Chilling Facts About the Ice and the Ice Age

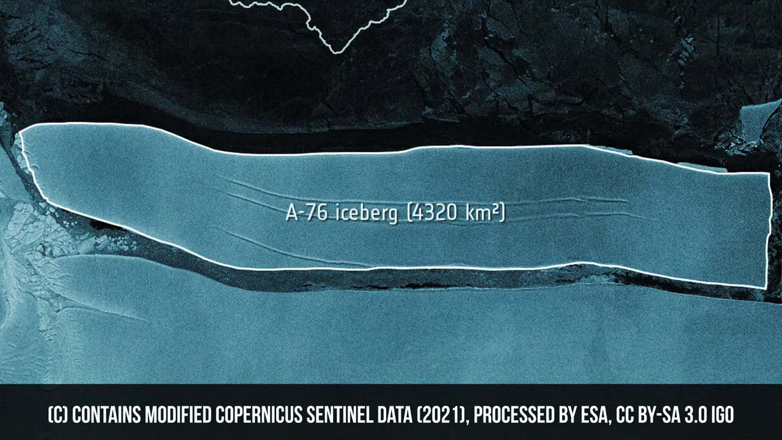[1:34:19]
The size at the calving was an estimated 1,670 square miles. Right now, it's in the Weddell Sea around Antarctica.